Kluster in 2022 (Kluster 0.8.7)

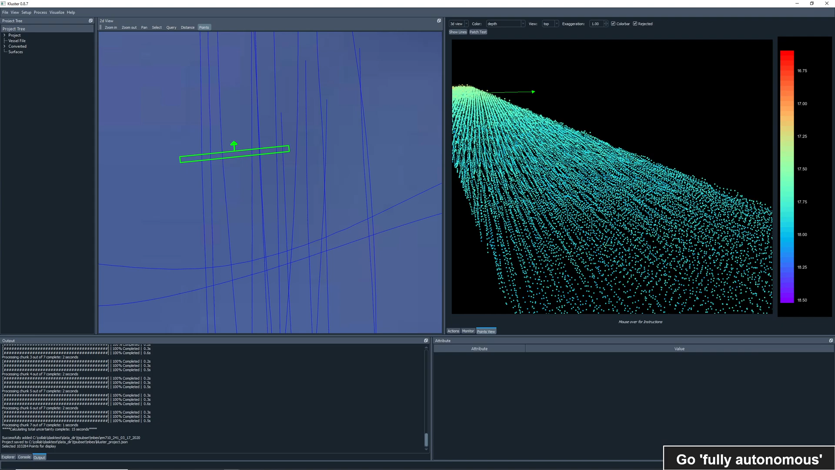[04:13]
We can generate grids and view them as a layer in the map view. We've selected a rec in the center here and have it loaded in the points view, showing the corresponding soundings in 3D.
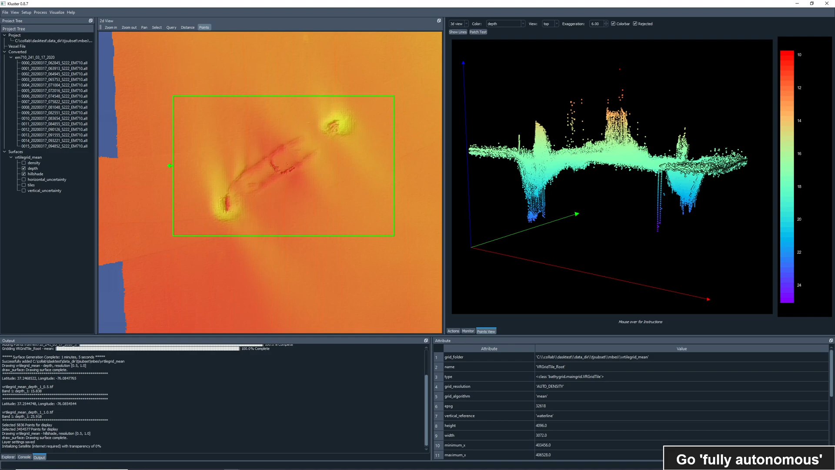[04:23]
With the soundings loaded, we can query and reject them using the mouse.
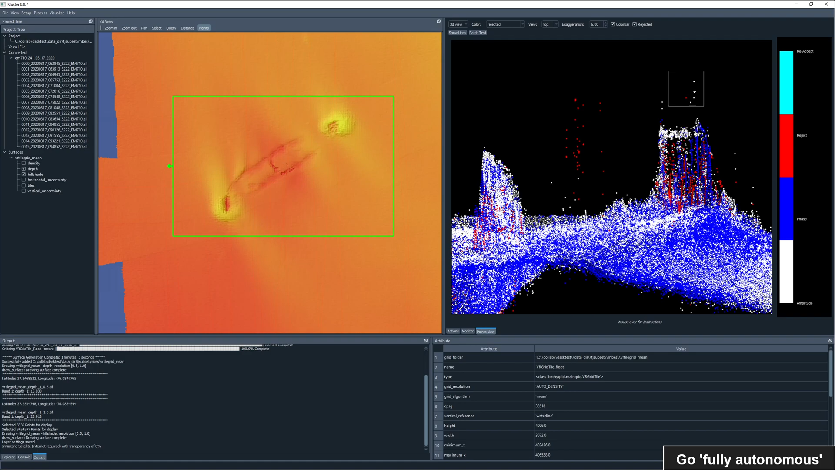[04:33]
Here we have rejected soundings shown and colored by the status flag of each sounding. But this is just the first step in a processing workflow.